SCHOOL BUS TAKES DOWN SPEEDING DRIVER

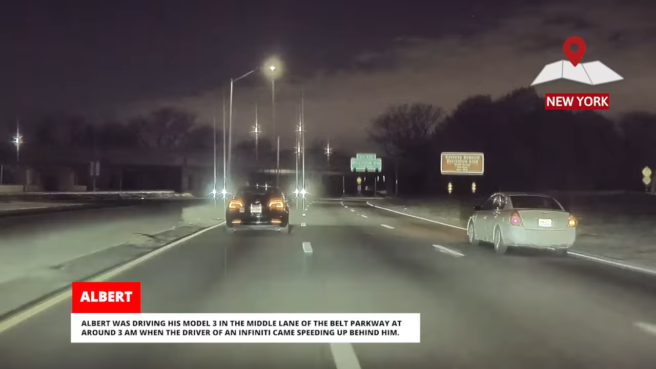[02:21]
Albert was driving his Model 3 in the middle lane of the Belt Parkway at around 3am when the driver of an Infiniti came speeding up behind him. There was another Model 3 in the left lane so the Infiniti driver decided to pass Albert on the right.